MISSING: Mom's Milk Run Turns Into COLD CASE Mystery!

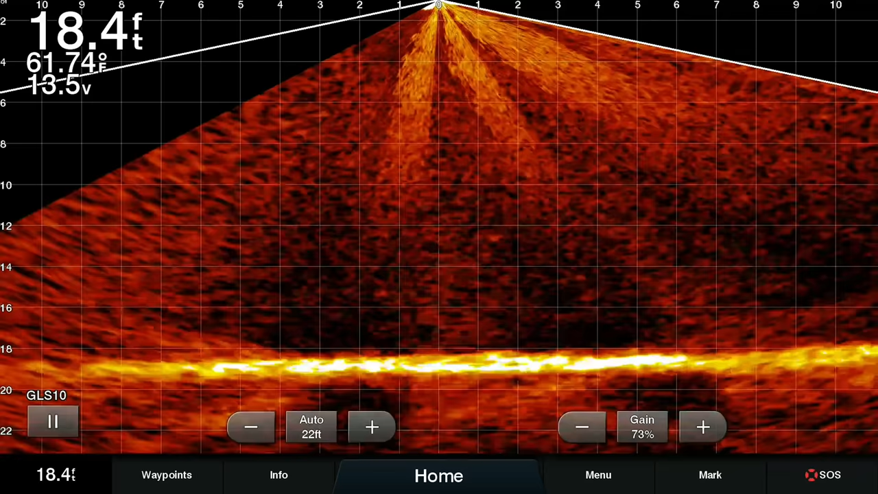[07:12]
On screen: depth 18.4 ft, water 61.74°F
Live Scope's reading 14 feet, 15 feet, 16 feet, 17 feet, 18 feet, 18 and a half feet. I'm reading 18 on both the systems.
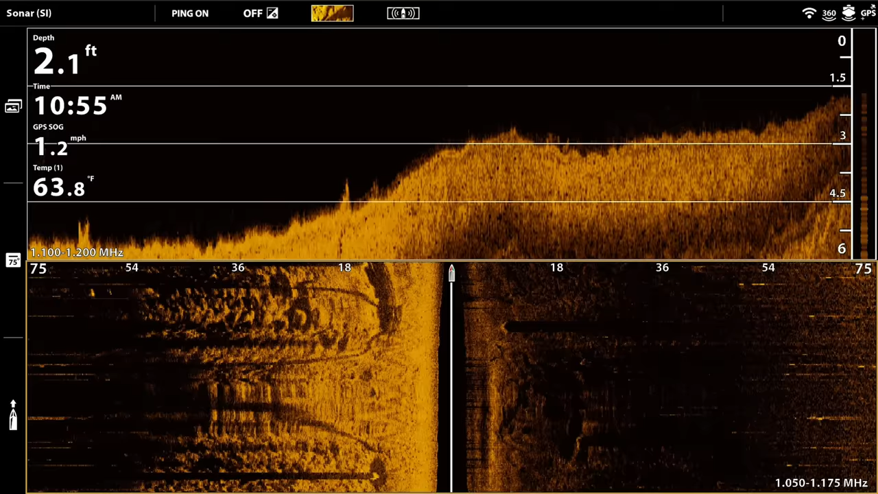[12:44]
On screen: depth 2.1 ft, water 63.8°F, speed 1.2 mph
We're in two feet of water above coral, so we really have to be careful here.